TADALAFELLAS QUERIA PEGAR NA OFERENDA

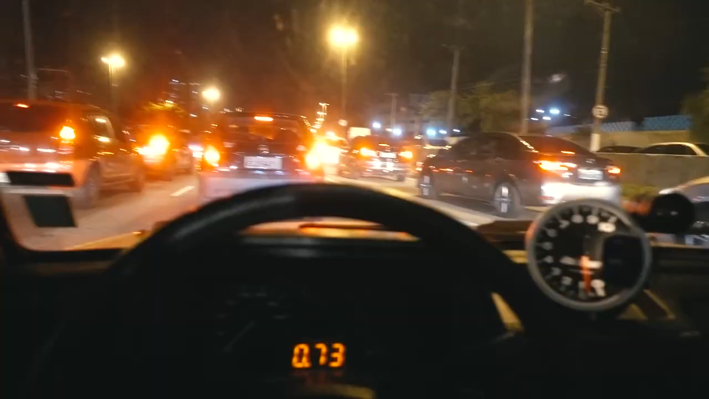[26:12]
Esquei e vim pra faculdade, o carro tá fervendo, mano. Olha o trânsito maldito que eu pego todos os dias, velho. Incrível, né, mano? Incrível isso. Justo hoje o trânsito parece estar pior, velho.
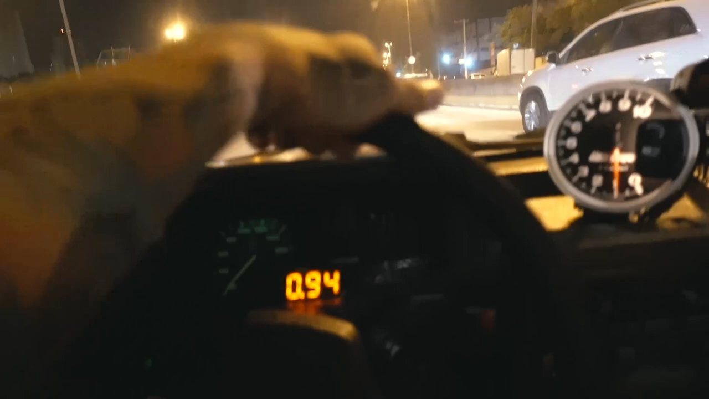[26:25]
Vamos ver se dá pra chegar até na faculdade, pelo menos aí. Esfria, eu entro na segunda aula, depois eu tenho que treinar e depois eu volto.